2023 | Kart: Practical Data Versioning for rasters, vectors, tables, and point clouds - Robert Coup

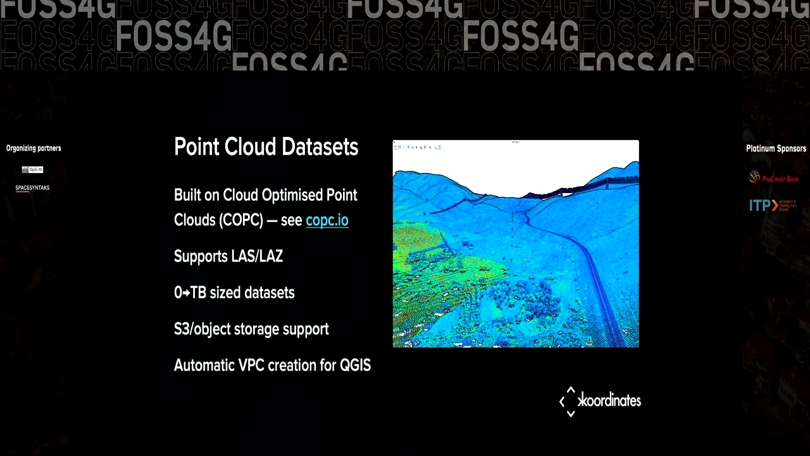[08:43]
And again, it's kind of zero to terabyte size data sets. And we do things like use the brand new support for creating virtual point cloud files. So that from QGIS's perspective, you can just open the data set and all the tiles are treated as one tile for styling and performance purposes.
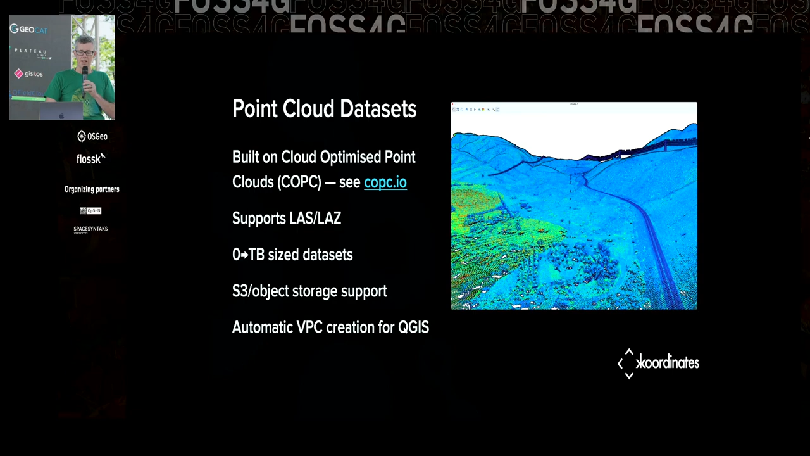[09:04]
Now, support rasters as well. And that's built on top of cloud-optimized geotiffs.